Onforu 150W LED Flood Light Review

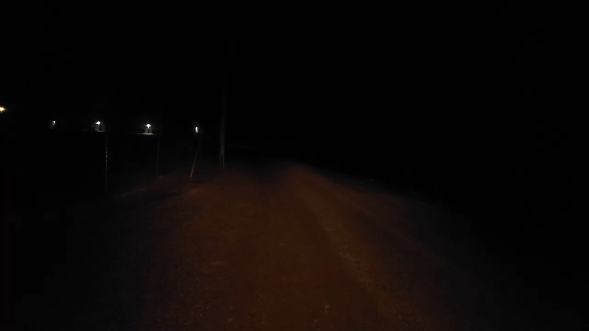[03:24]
Now here in my Jeep, believe it or not, these are my dim lights. And then this is the actual LED coming on. Let's switch to my brights. So those are my dims. These are my brights headlights in the Jeep. And now look at the difference when compared to this light coming on. And by the way, the camera is not going to get it perfectly.